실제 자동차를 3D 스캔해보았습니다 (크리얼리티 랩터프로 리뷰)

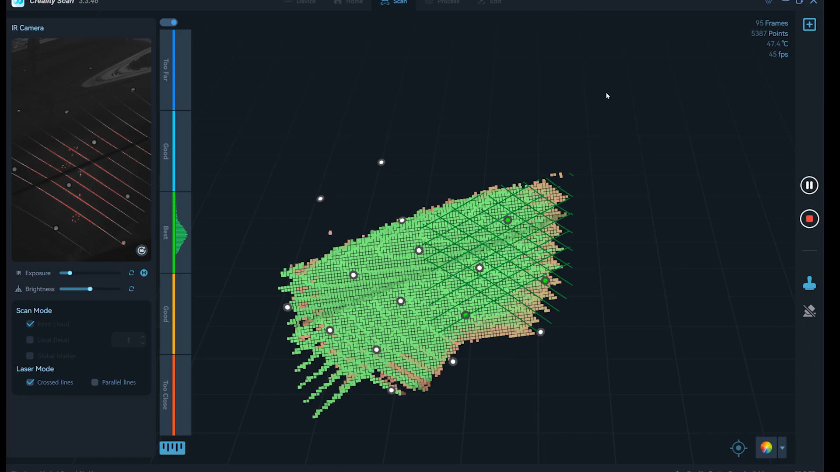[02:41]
지금 스캐닝 되는 것을 보시면 초록색 라인에 22개의 사선이 있죠.
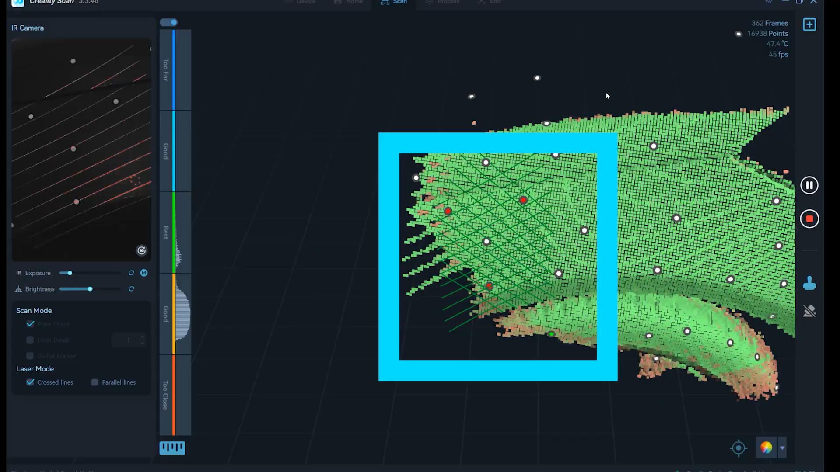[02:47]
이게 블루레이저가 한번에 스캔하는 면적입니다.
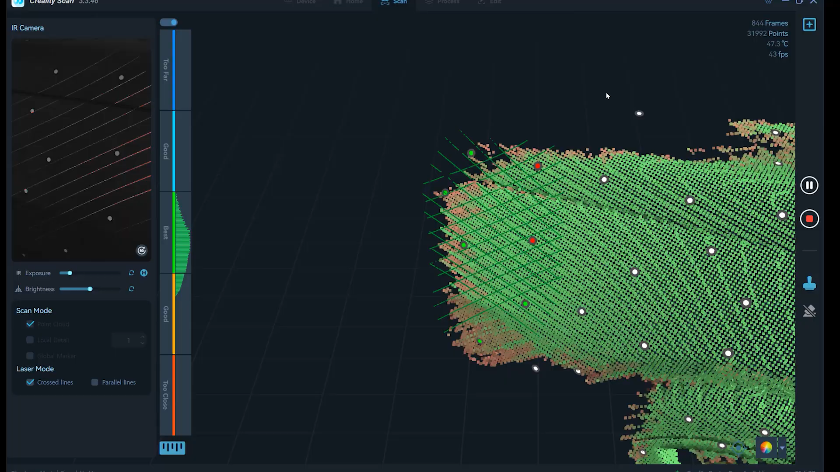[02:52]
화면 보시면 아시겠지만 붙여놨던 마커 스티커가 스캐닝 할 때 움직일 때 3d 상의
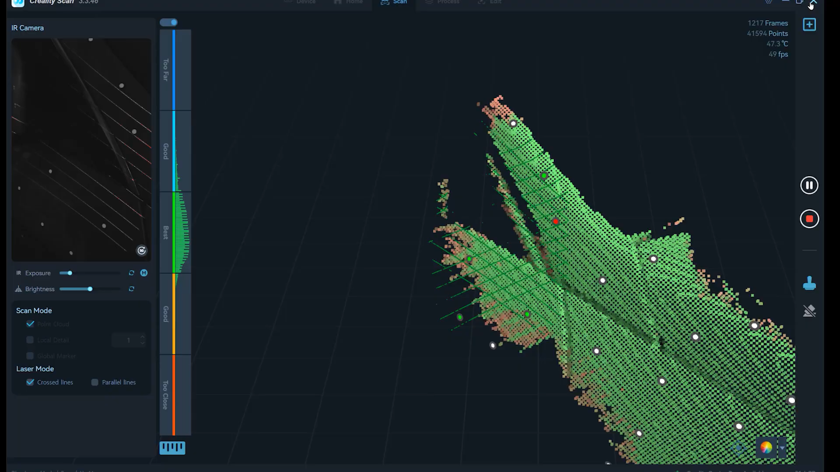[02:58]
위치가 어디인지 좀 더 파악할 수 있도록 도와주는 역할을 하는 거죠.
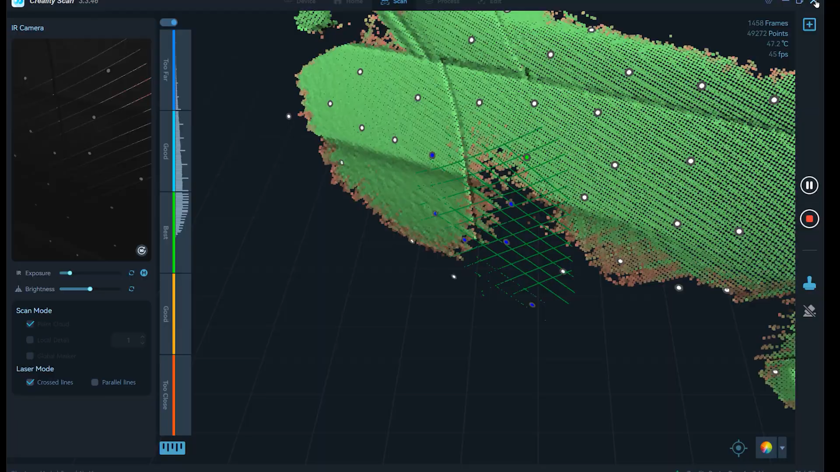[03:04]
스캐닝 면을 보시면 초록색으로 보이는 것들은 충분히 데이터가 쌓였다는 뜻이고
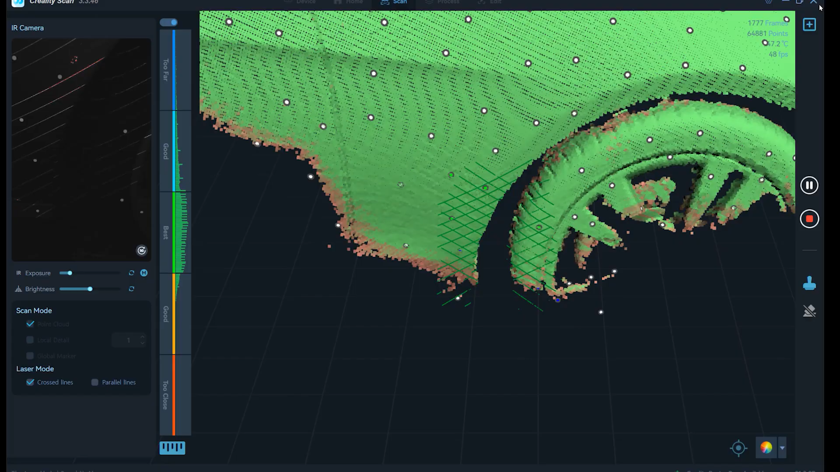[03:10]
붉은기가 보이는 곳들은 데이터가 조금 부족하다는 의미입니다.
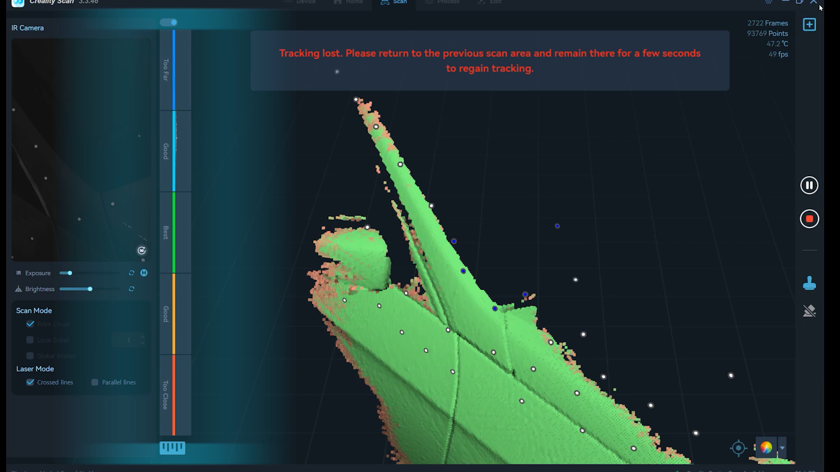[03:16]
그리고 이 부분 보시면 적정한 거리를 표현해 주는 건데요.
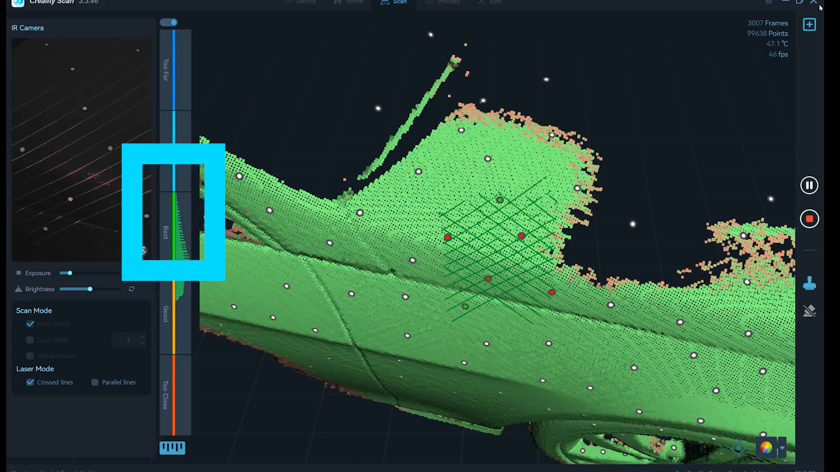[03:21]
가운데 부분인 초록색 부분이 적정한 거리라는 것을 나타내는 겁니다. 근데 스캔할 때 너무 강박적으로 초록색 라인을 맞추시려고 할 필요는 없구요.
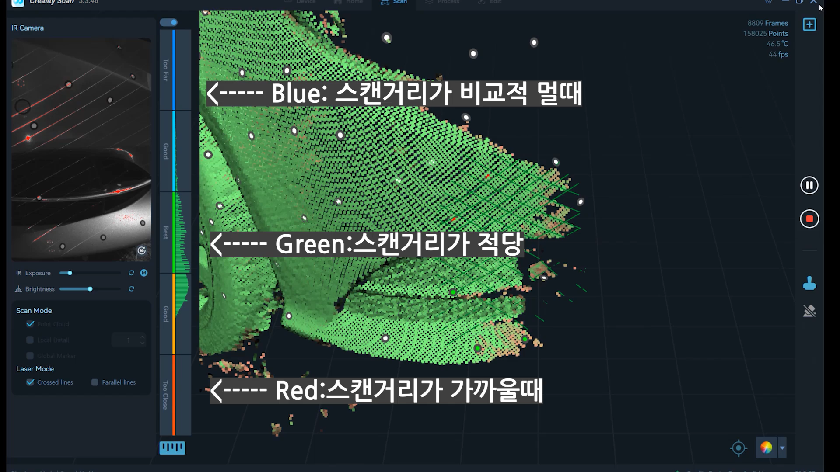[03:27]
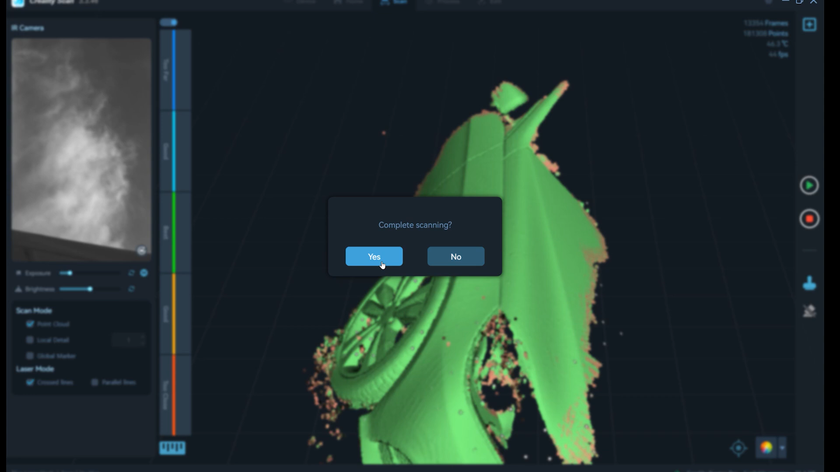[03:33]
멀리서 럼프 데이터를 얻었다가 가까이 가서 초록색 데이터를 얻었다가 뭐 이런 식으로 쭉 스캔해 나가면 됩니다.
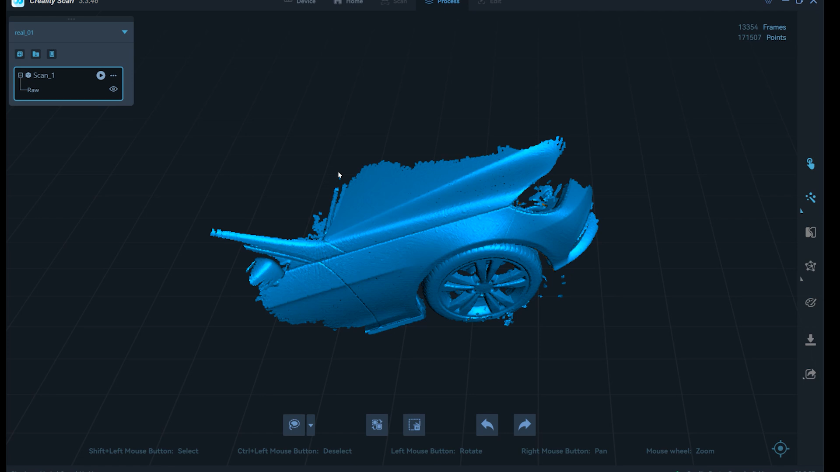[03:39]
첫 번째 스캔은 이만큼을 했구요. 이 버튼을 눌러서 다음 추가 부분을 스캔합니다.
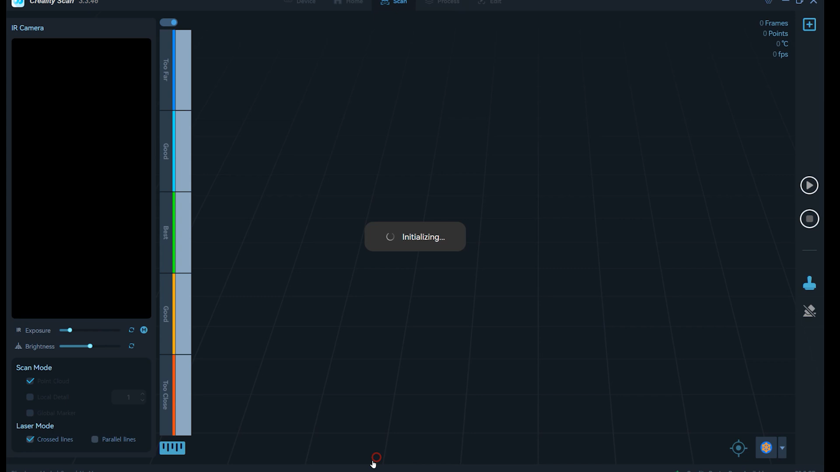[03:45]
정면부와 보니 부분을 스캔하고 있습니다. 지금 스캔 되는 저 초록색 사선 라인 보시면 22개로 되어 있는데요.
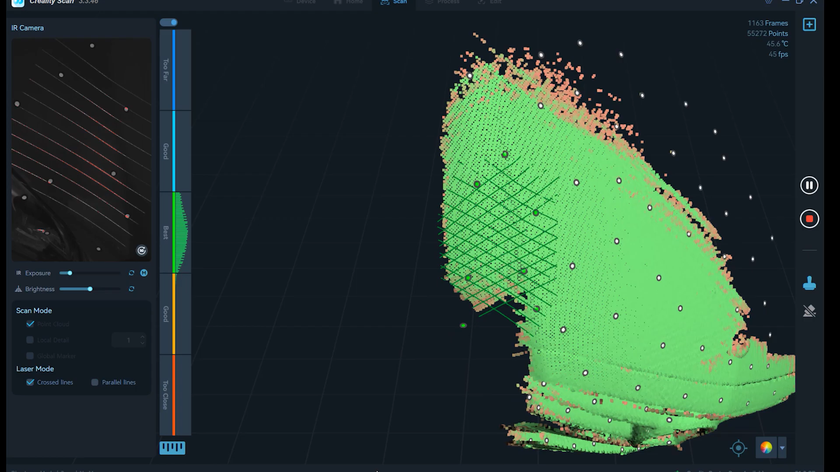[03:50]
랩터 프로는 22개의 사선 라인을 쓸 수가
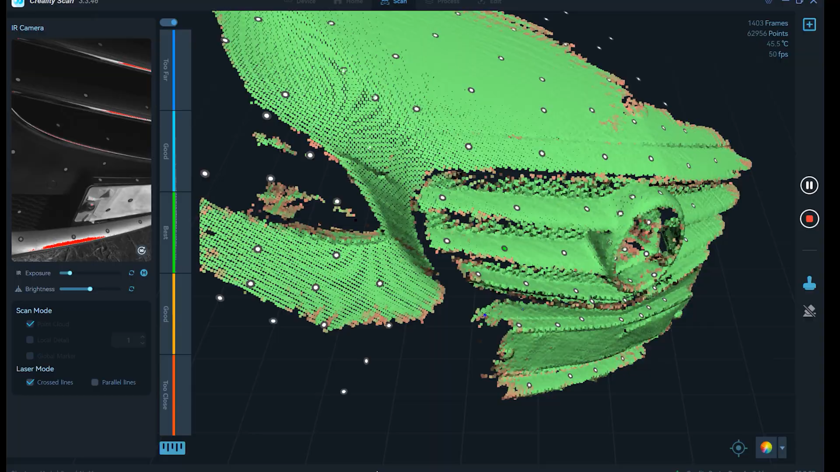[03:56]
있고 그냥 랩터는 7개의 라인밖에 쓸 수가 없어서 한 번에 스캔 되는 면적이 차이가 납니다.
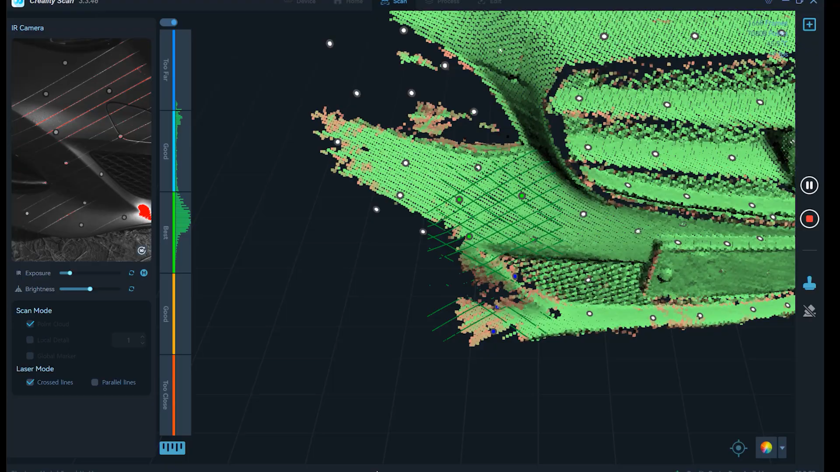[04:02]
랩터 프로보다 상위 기종인 랩터 X는
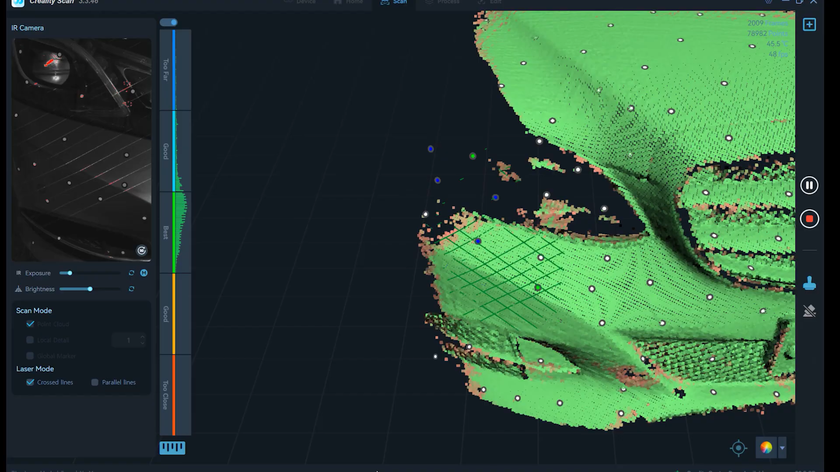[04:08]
34개의 사선 레이저를 쓰기 때문에 좀 더 넓은 면적이 한 번에 스캐닝이 되고
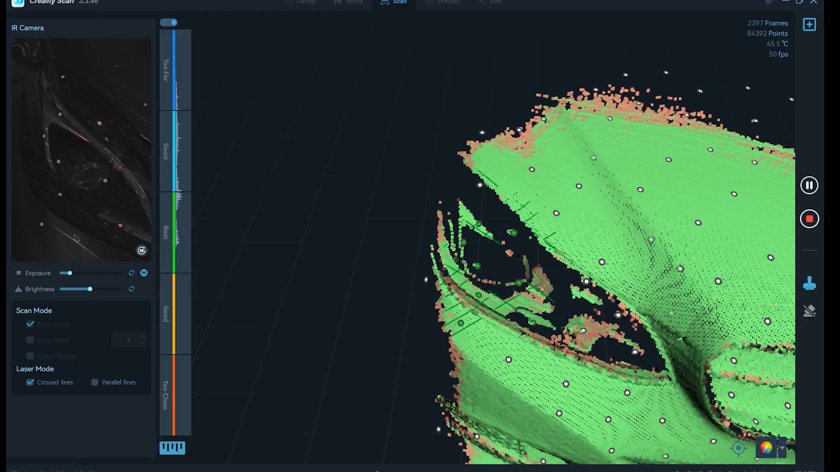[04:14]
랩터 X의 가장 큰 차이점은 무선 스캐닝이 된다는 점이 큰 차이점이겠습니다.
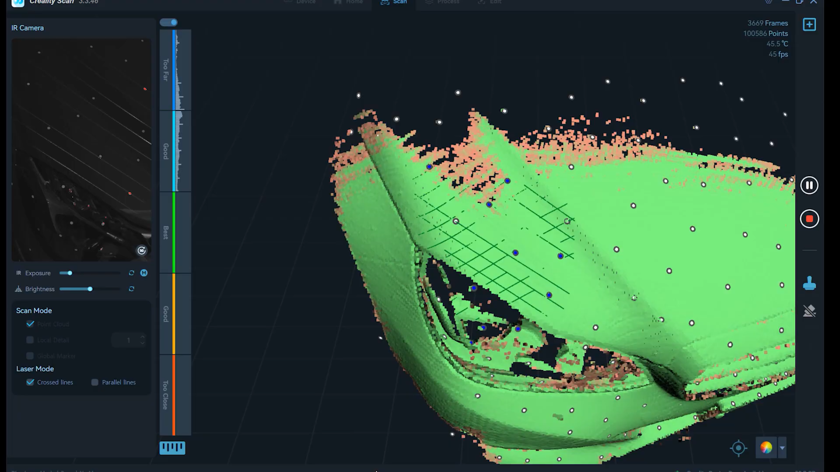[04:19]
그냥 랩터와 랩터 프로만 비교해서 얘기한다면 그냥 랩터는 좀 면적이 작아서
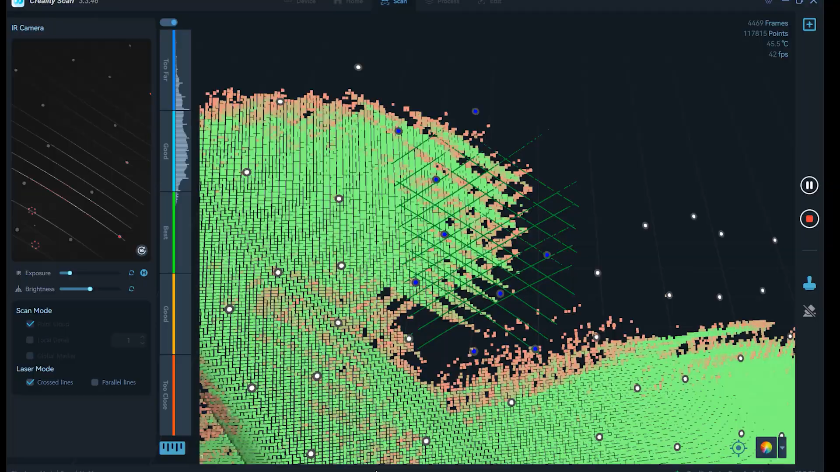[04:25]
이렇게 자동차같이 큰 물체를 스캔할 때는 굉장히 좀 불편함을 느낄 수 있을 것 같아요.